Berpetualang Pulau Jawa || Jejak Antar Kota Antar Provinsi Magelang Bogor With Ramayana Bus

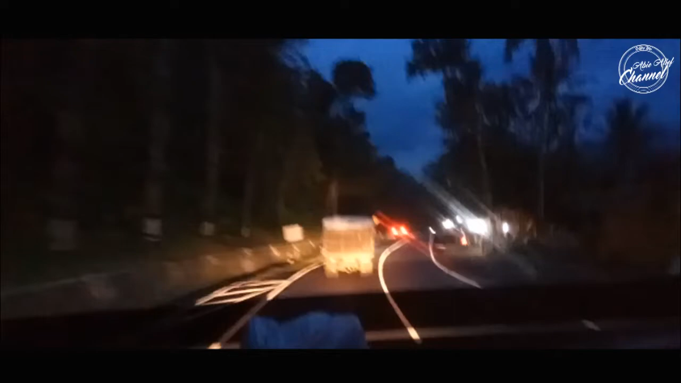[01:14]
Jalannya berkelok ngeri sekali. Dan hati-hati apalagi kalau hujan agak licin jalannya karena masih aspal halus. Jadi pelan-pelan saja memasuki arahnya Seh Puji ini.
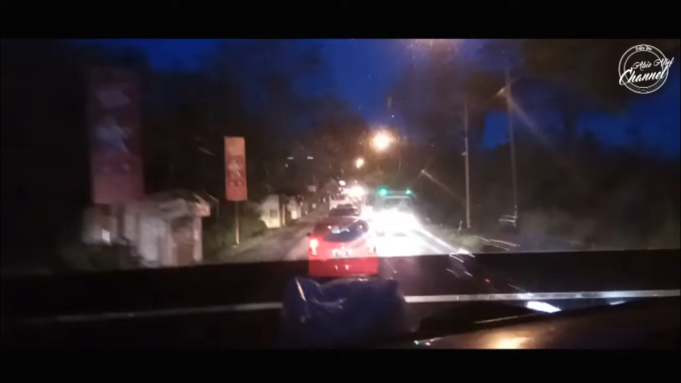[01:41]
Nanti ada di sebelah kiri tempatnya. Kita lagi ada di Bawen berhenti sejenak.
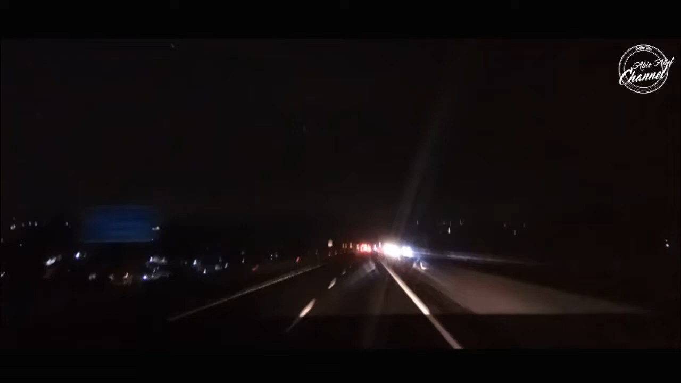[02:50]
Jalan Tol Baru mana ini di Barawa Semarang, ke arah Semarang. Jadi, bagus pemandangannya, kanan gunung kiri gunung bukit, kece lah, kece badai. Ini termasuk tol baru.
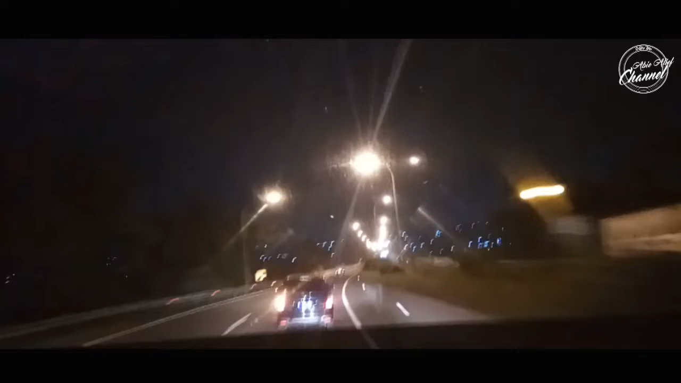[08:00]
Pernah sesekali anak saya juga bentol ini, kan? Saya juga bentol. Nah, ini view-nya Semarang Tembalang. Tembalang sangat keren. Ada lampu-lampu yang terlihat biru-biru menyala, biru putih, kuning. Nah, keren sekali. Saya akan berdoa untuk jalan, setiap perjalanan Anda, jadi supaya semuanya keselamatan, kita di jalan ini lebih ngeri.
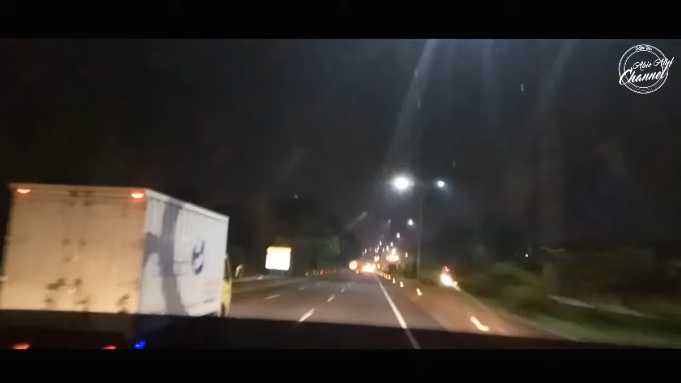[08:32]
Jangan lupa berdoa dan tetap lanjutkan terus kehidupannya. Asik. Jadi guys, inilah tol Tembalang, ini daerah Tembalang Semarang. Nanti akan menuju ke Kendal, terus ke Limpung Batang.
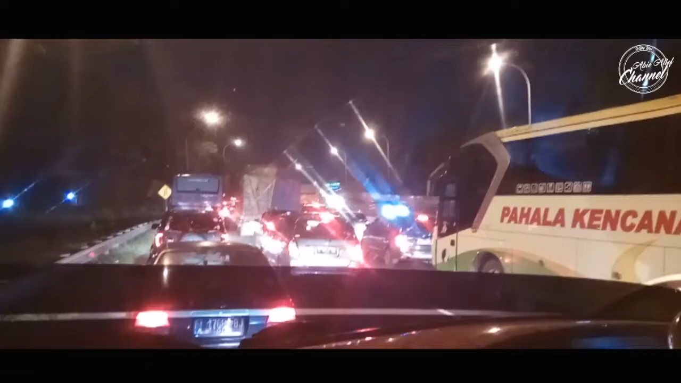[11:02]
Pahala Kencana sebelah kanan ini, Pahala Kencana juga lumayan bagus. Kita udah nyampe Batang Limpung.
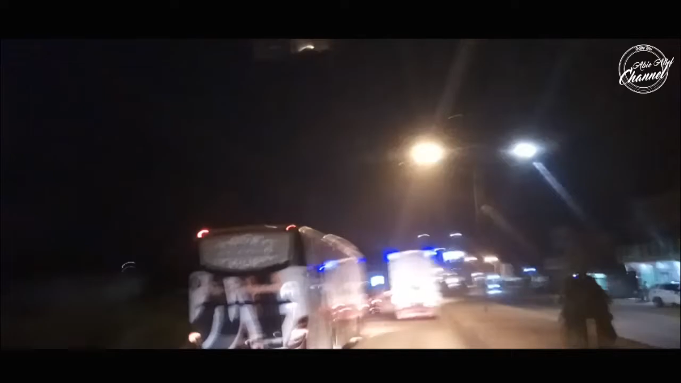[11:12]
Yo Haryanto ini juga salah satu bis yang sudah modern, Scania bus. Jadi udah baru modern dan memang kecepatannya lebih sepertinya bisa salib kanan salib kiri. Kece badai. Oke guys, kita akan berhenti di sini.